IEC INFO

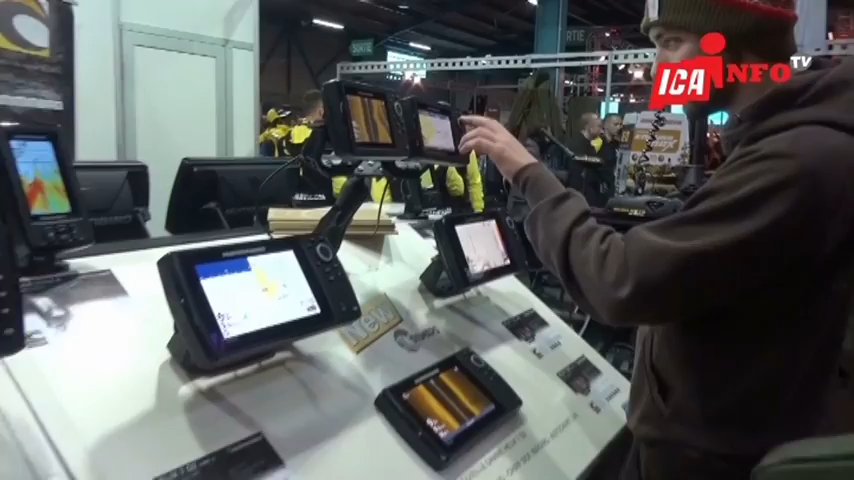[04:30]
Vous regardez les fonds marins comme vous êtes devant votre écran de télé à la maison et vous voyez exactement tout, quoi.
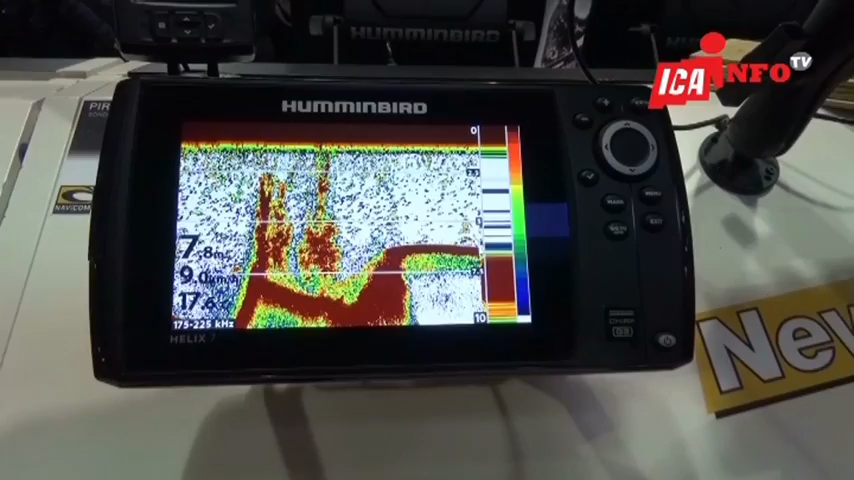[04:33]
Bon, ça c'est l'informatique, c'est le light tech, on va dire.